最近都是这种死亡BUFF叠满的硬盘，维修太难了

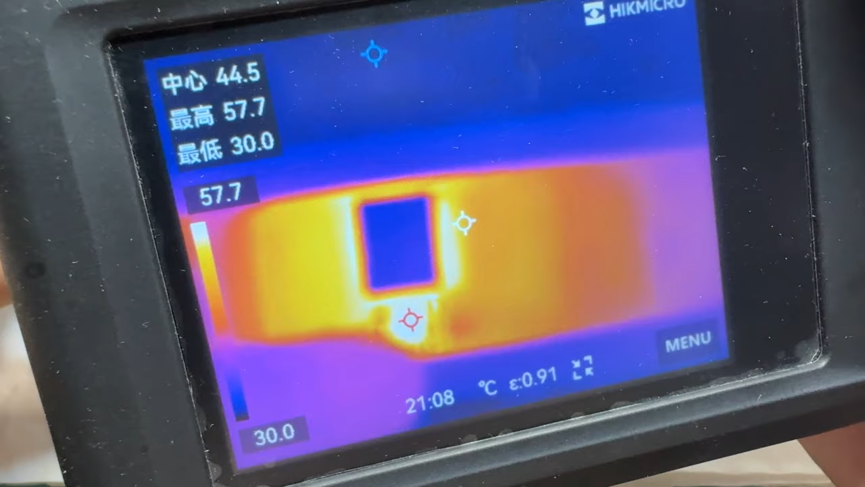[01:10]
On screen: max 57.7°C, min 30.0°C, scale top 57.7°C, scale bottom 30.0°C
电源管理芯片直接烧到60度了我们先把这一个电源芯片拆掉看一下我刚想看这个电源芯片的时候